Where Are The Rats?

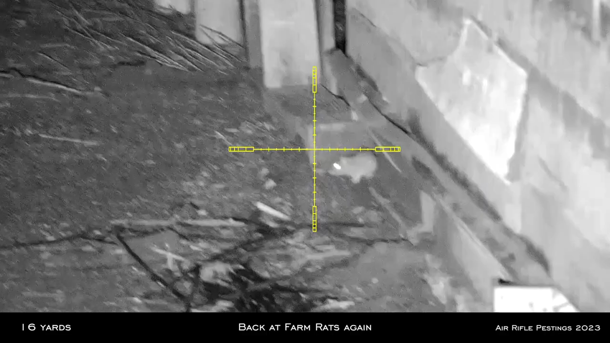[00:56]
Glad you can join me tonight. So I'm back at the farm rats again, a week later.
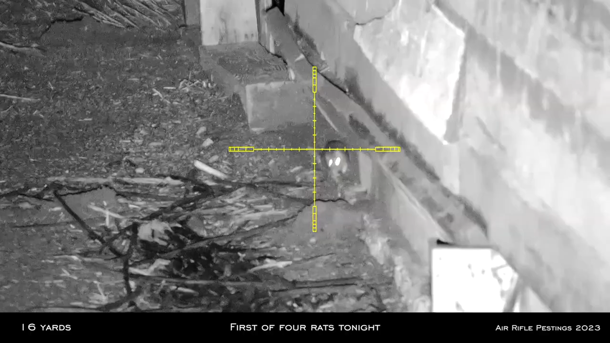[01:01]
So this is one of four rats that I shot tonight.
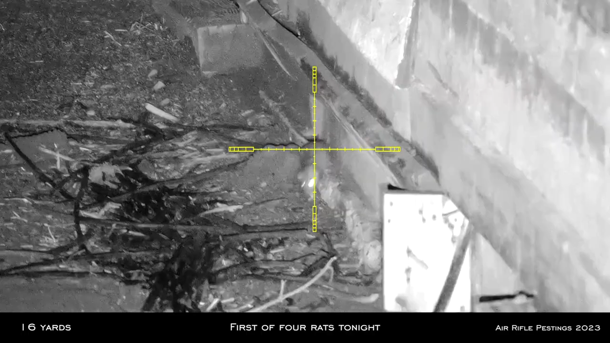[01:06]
Unfortunately, there weren't that many tonight. I guess they were hiding.
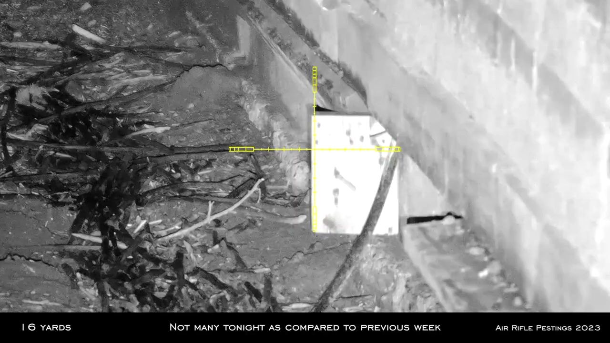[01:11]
So this guy was on the move. As you can see, he would just keep coming closer and closer. And finally he stopped and I squeezed off a shot to his neck.
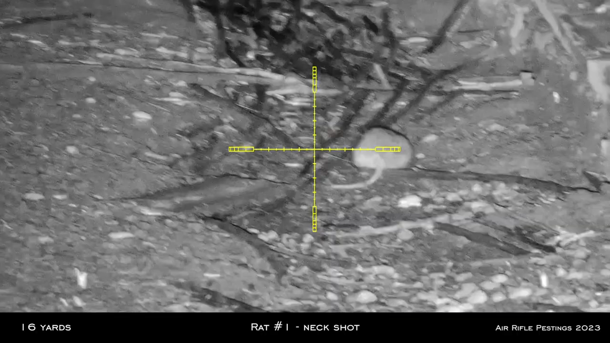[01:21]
So the Haiti 16 grain continued to hit them really hard. This guy was at 16 yards. What I find is when they get hit by the Haitis, they tend to just die on the spot without running away.
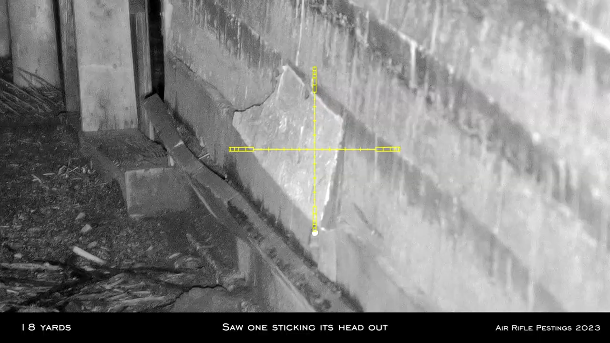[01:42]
So here I saw one sticking his head out from the side of the building. And it was about 18 yards away. So I'm just kind of waiting for it to stick its head out a bit further.
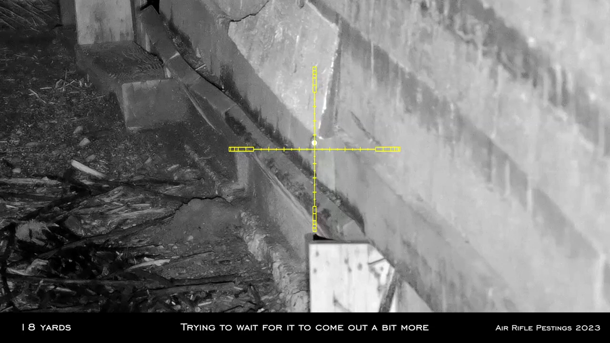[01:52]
That way I have a better target to shoot at. There it is.
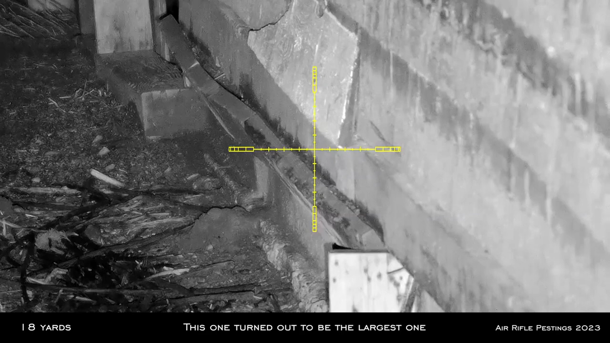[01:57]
Squeeze off a shot, hit him right in the head. As you can see, his tail is wagging there.
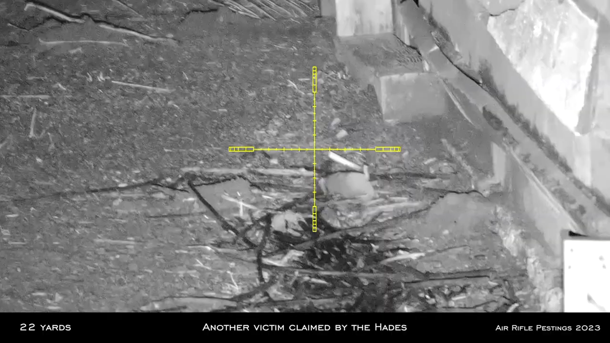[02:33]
Another victim claimed by the Haiti's.
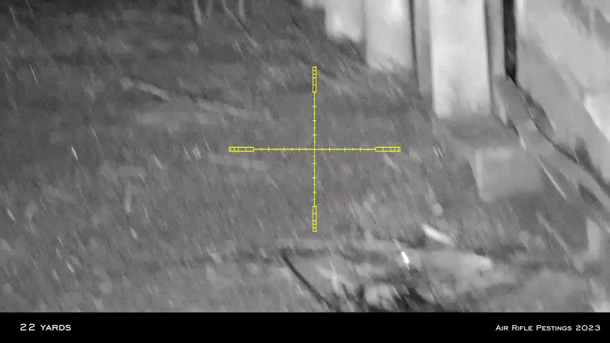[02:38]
So I saw one running under the plank here. Yeah, I'm trying to locate it. Try to find it.
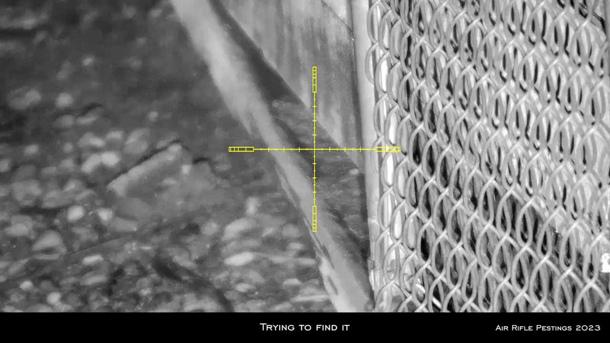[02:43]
Unfortunately, it isn't to be found. Luckily, one popped out of the wall. And I range in.
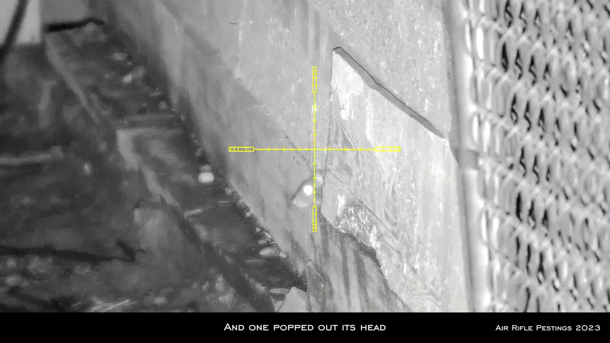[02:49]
He's about 12 yards away. Unfortunately, I forgot what my holdover point was.
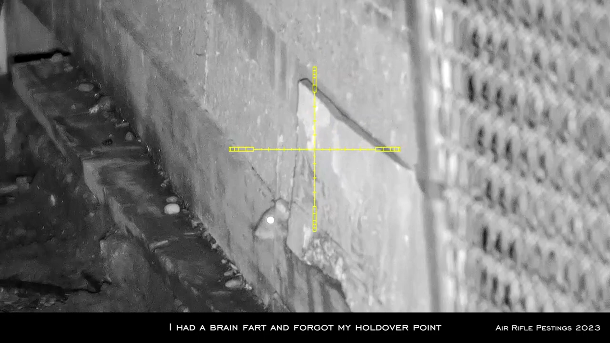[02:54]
Guess a bit of a brain fart there.
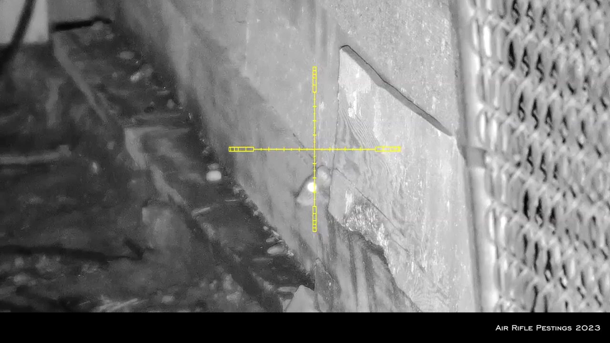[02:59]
Anyway, I lost my opportunity there as it disappeared behind the wall.
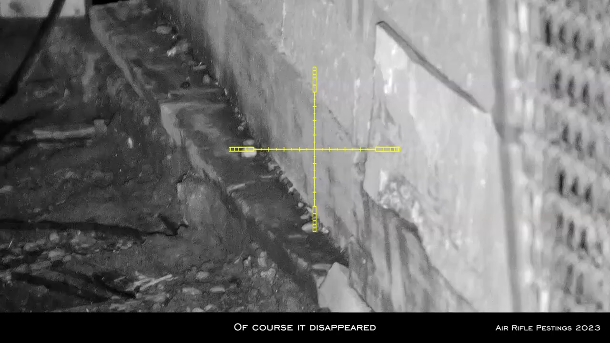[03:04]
I'm just waiting and scanning around to hopefully see another rats perhaps. And luckily, one came down. So this might be the one that was sticking his head out from the wall. So here I was waiting for a clear headshot. I could have easily taken a body shot and killed it, but wasn't much happening tonight,
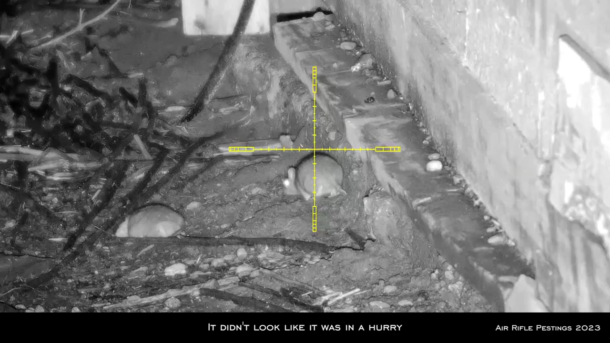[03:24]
so it seems like he wasn't in a hurry, so I was hoping just to practice for a headshot.
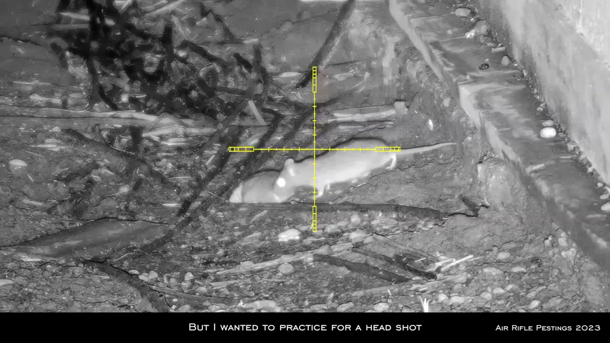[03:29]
And then I was hoping that he would start eating the dead rat to see some kind of a cannibalism. Unfortunately, it didn't. And it proceeded to hop away, so I panicked.
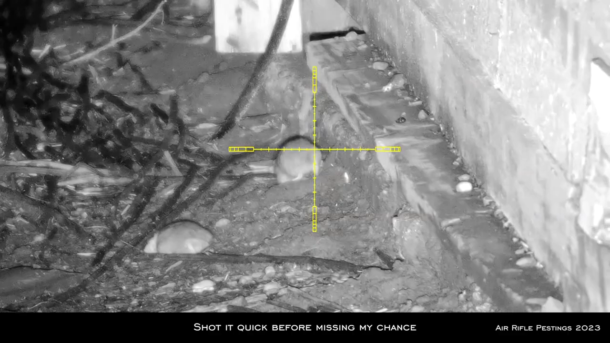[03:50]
And decided to just shoot him before he ran away. Anyway, so that was a spine shot.
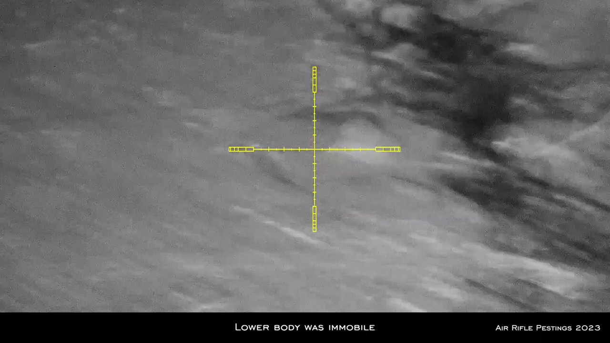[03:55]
As you can tell, the lower half of the body was completely gone. As it paused, I did a quick follow-up shot.
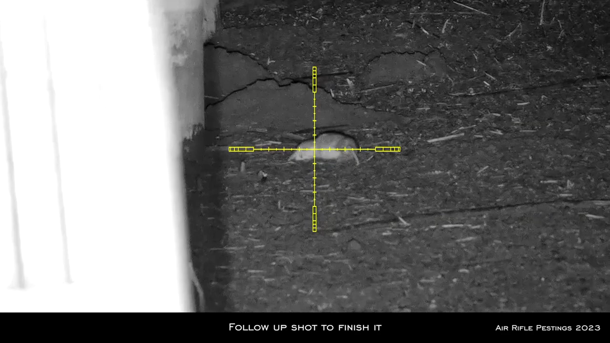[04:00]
Shot him the lung shot, and that pinned it right there.
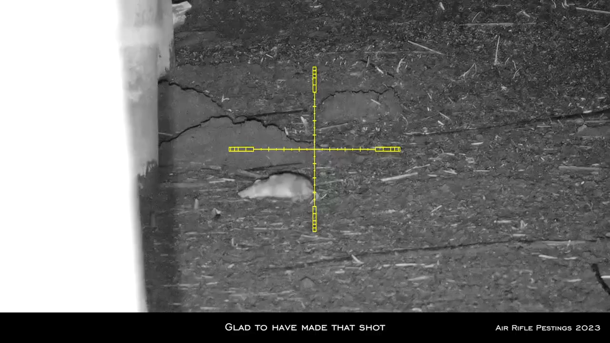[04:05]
So I'm pretty happy with that. So that was the only four rats that I collected for tonight. So not much for the coyote to eat. So here are the footages from the Oneleaf NV200, the spotter scope. This was rat number one.
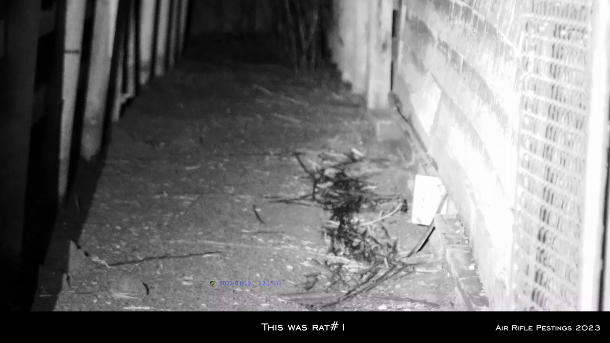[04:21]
The camera was set to my right hand side. You can see here I got the crosshair on it with my Pard008LRF on top of the HW100.
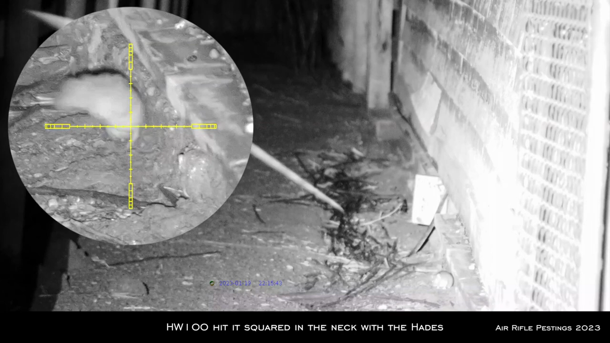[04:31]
So this spotter was definitely very handy to use as I didn't have to look through my scope.
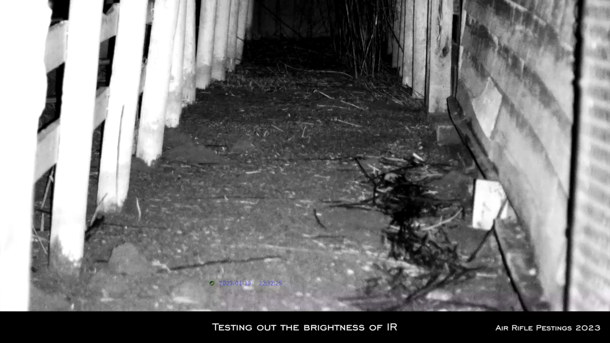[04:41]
I am just testing out the brightness of the infrared. This was at setting number two. And I click one, that's setting three, four, five, six, and seven. So it doesn't appear to be too much of a difference because the distance was short.